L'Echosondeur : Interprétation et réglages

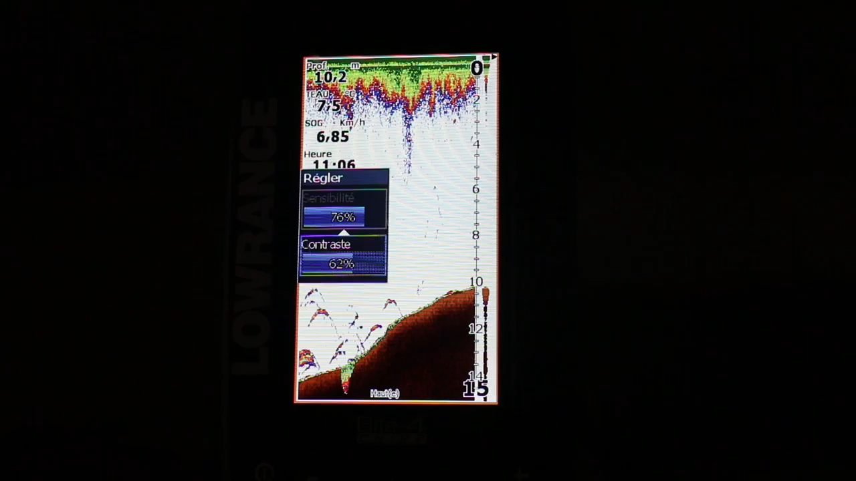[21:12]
On screen: speed 6.85 km/h
un autre modèle d'écho sondeurs donc je vais pas faire une vidéo seulement sur les réglages de ce modèle là un petit conseil aussi essayez de
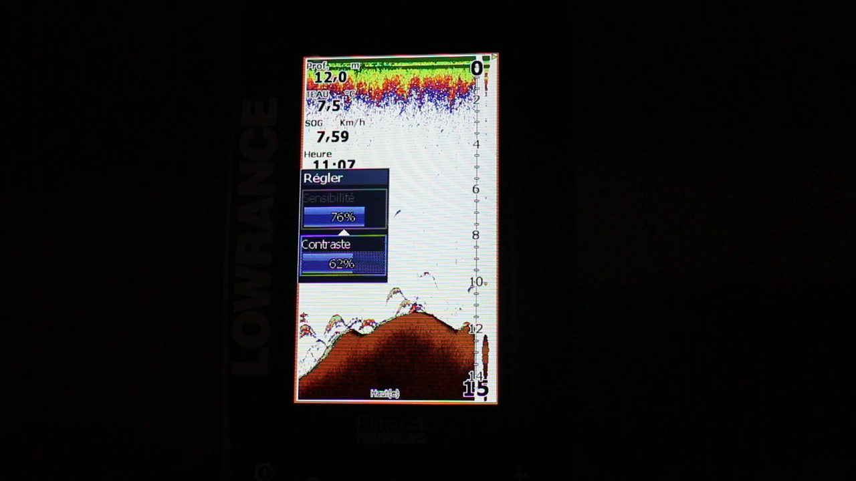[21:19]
On screen: speed 7.59 km/h
bien choisir votre couleur d'interface la couleur d'interface c'est comment apparaissent en fait toutes vos informations sur l'écran donc des fois ça peut être complètement en bleu en sépia ce que vous voulez
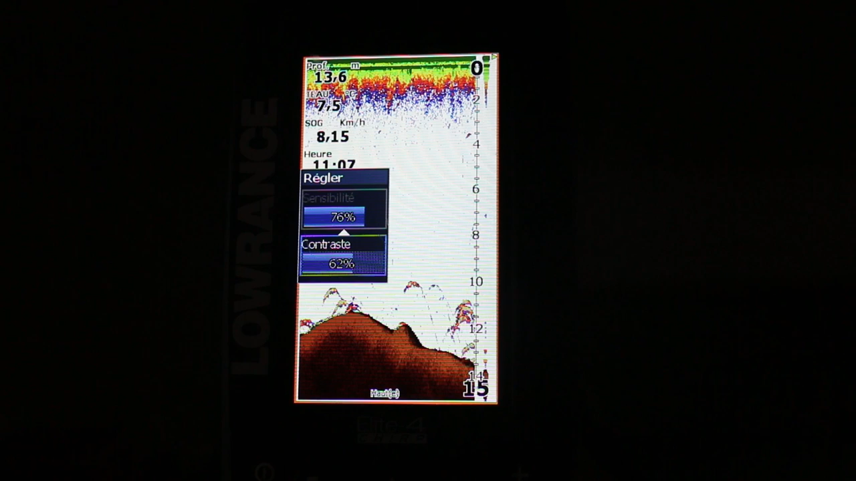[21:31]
On screen: speed 8.15 km/h
moi ici je choisis une couleur qui s'appelle fond marin plus fond blanc voilà le fond blanc bien évidemment
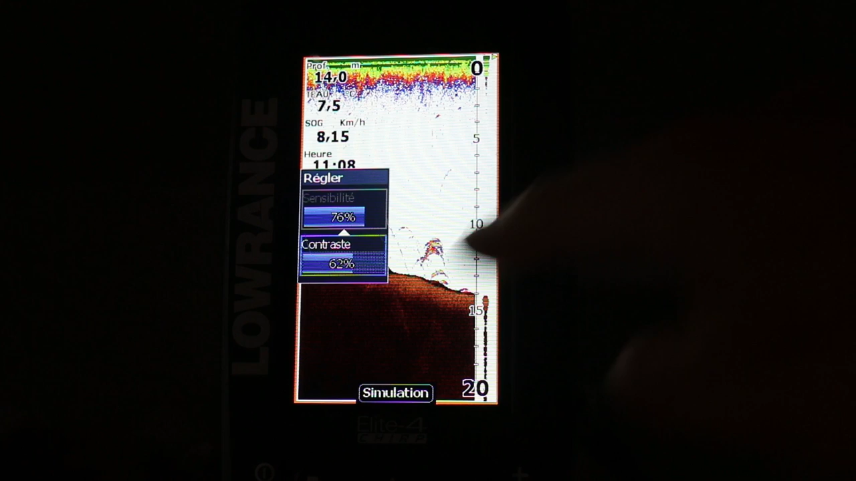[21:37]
On screen: depth 14.0 m, speed 8.15 km/h
parce que j'aime bien parce que ça va détacher vraiment les échos c'est très lisible surtout quand on est en condition de faible ou de forte luminosité plutôt sur le bateau j'aime bien afficher aussi le fond en marron tout
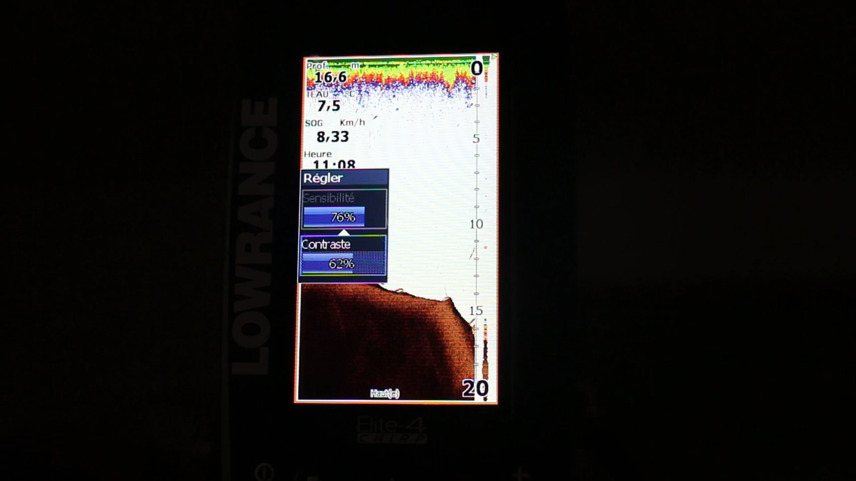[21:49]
On screen: depth 16.6 m, speed 8.33 km/h
simplement parce que c'est beaucoup plus logique d'avoir un fond marron je trouve et voilà plutôt qu'un fond vert bleu ou jaune ça parle moins là au moins c'est beaucoup plus lisible donc à vous de choisir un peu la couleur
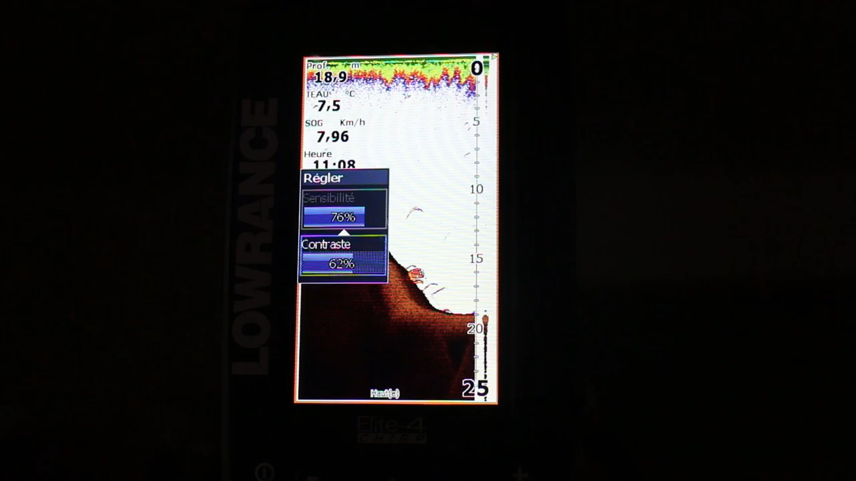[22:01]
On screen: depth 18.9 m, speed 7.96 km/h
de votre interface ça peut vraiment jouer sur la lisibilité de l'écho voilà une fois que votre sondeur sera
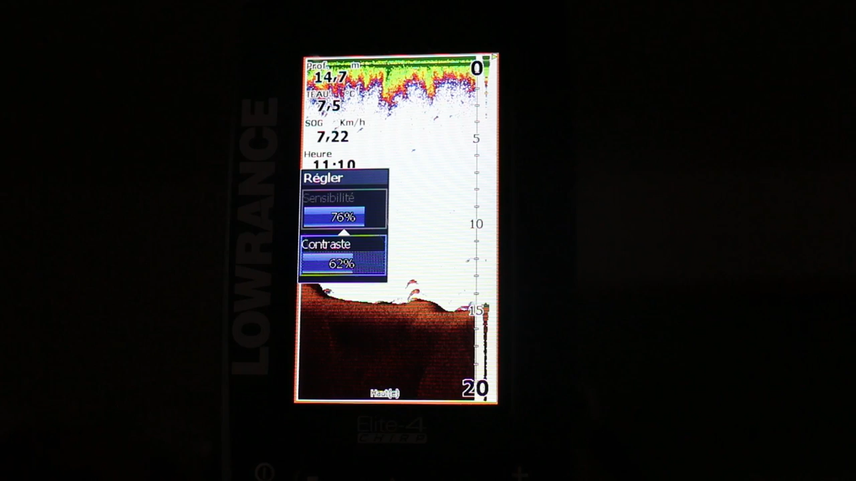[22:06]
On screen: speed 7.22 km/h
plutôt bien réglé vous allez gagner de l'expérience et vous allez observer des phénomènes qui sont vraiment pour le coup très intéressant
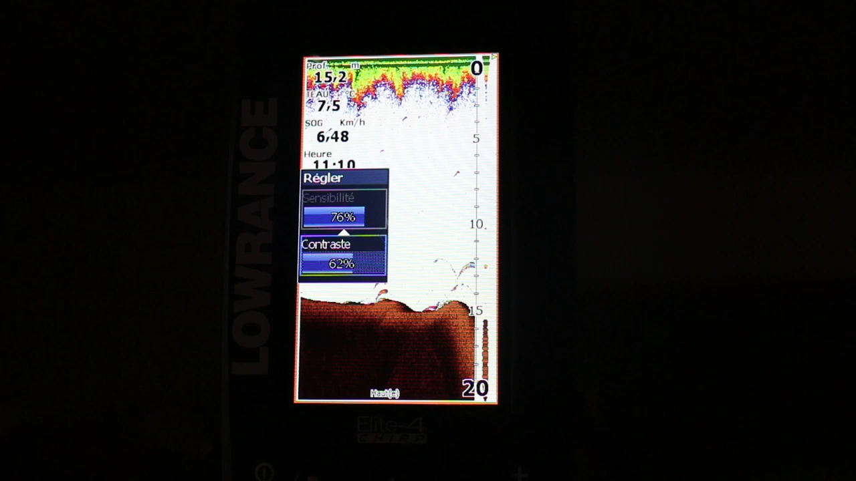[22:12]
pour faire avancer votre pêche je pense notamment aux boules de vif surtout quand les poissons sont regroupés en hiver vous allez voir en soi voir reconnaître une boule de poisson fourrage et parfois en dessous posté quelques carnassiers en attente donc là et bien sûr vous êtes sur un bon spot vous allez reconnaître aussi assez facilement les
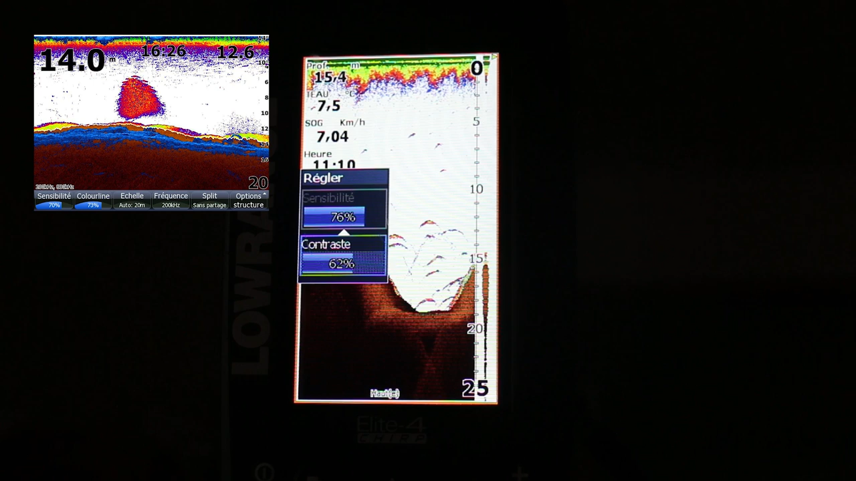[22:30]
bandes de perche qui ont une manière de se mouvoir en fait assez original par rapport aux
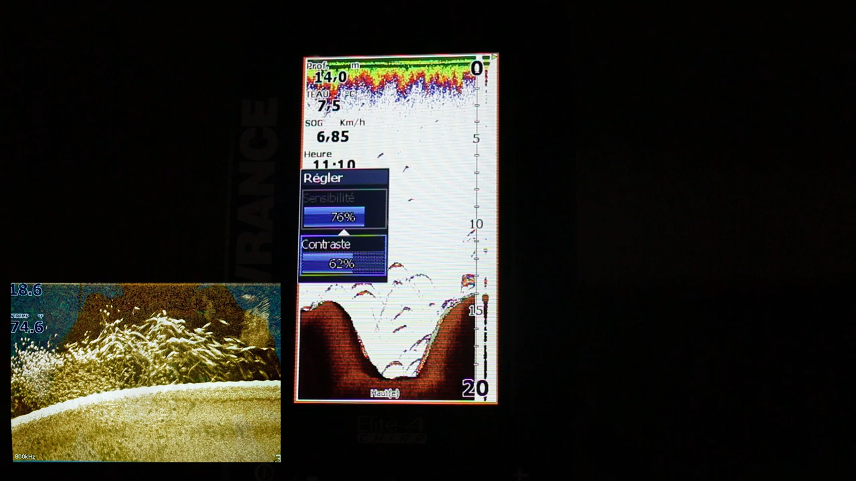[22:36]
On screen: depth 14.0 m, speed 6.85 km/h
autres poissons surtout quand elles sont en chasse je vais essayer de vous montrer les exemples à l'image pendant que je vous dis ça et puis il ya aussi par exemple les poissons qui sont collés au fond surtout pour les pêcheurs de silure bien évidemment mais aussi pour les pêcheurs en verticale de cendres même de perche on voit souvent les poissons l'hiver qui sont un peu collés au fond et maintenant avec les nouvelles technologies qu'on en arrive vraiment à les faire décoller en fait à l'image si je peux dire avec
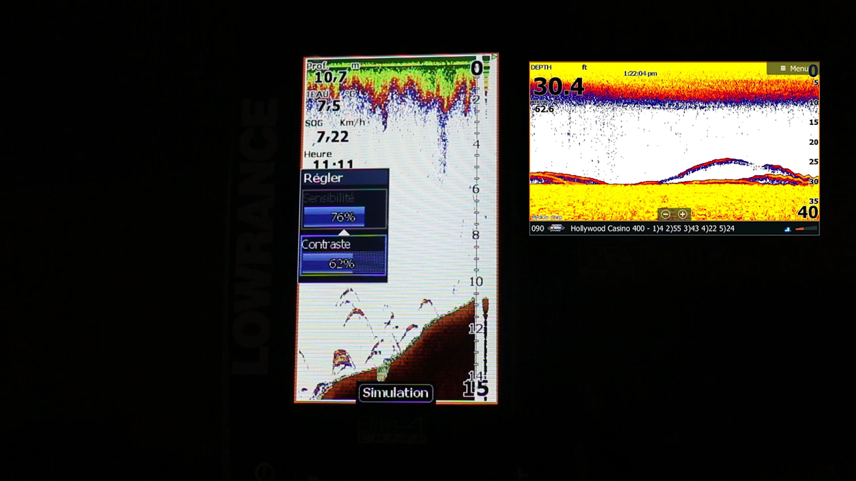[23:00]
notamment un débat réglage de contraste les sensibilités alors qu'il ya quelques années de ça c'était très difficile de les voir ces poissons là là maintenant on voit un poisson qui est quasiment posé au fond on peut arriver à le détacher sur l'image et à le pêcher
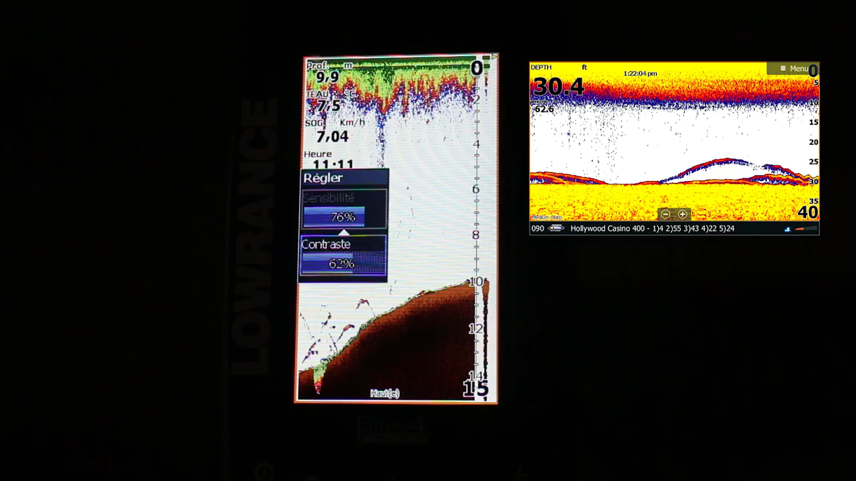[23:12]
correctement allez je vous donne un dernier petit truc pour la pêche en verticale l'hiver quand vous arrivez sur un